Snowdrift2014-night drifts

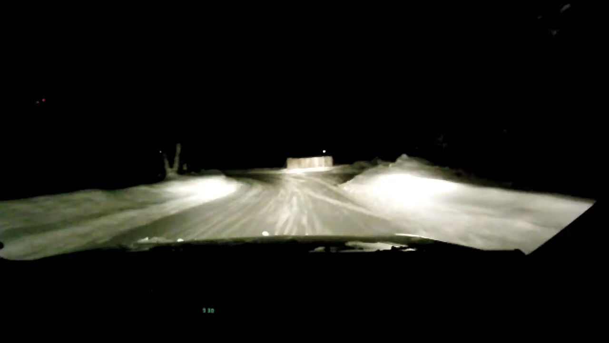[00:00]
She was like gonna, she was gonna hit the accelerator, god I love these turns that you do, it's really brilliant and then you accelerate now. It's just too hard to press, it's just beautiful! He's doing, he's doing the turns so nice. Kirk should be a rally driver. I know, you're just beautifully like, following the curve and then driving out straight.